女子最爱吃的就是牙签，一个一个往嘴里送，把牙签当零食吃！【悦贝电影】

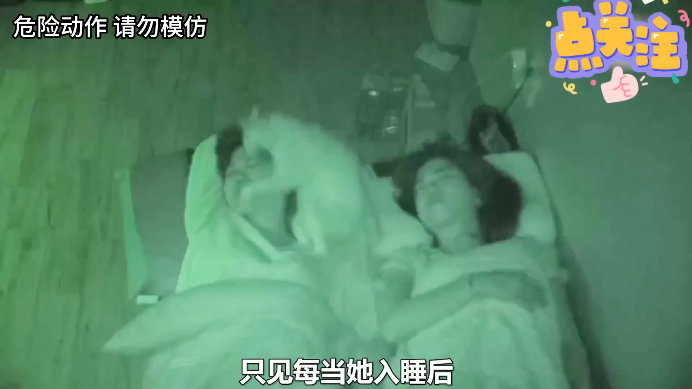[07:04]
结果却让他更加迷惑只见每当他入睡后他家猫就像疯了一样撕咬他还把屁股在他脸上蹭来蹭去他下意识把猫推开接着猫咪的行为更加诡异在地上不停地抽搐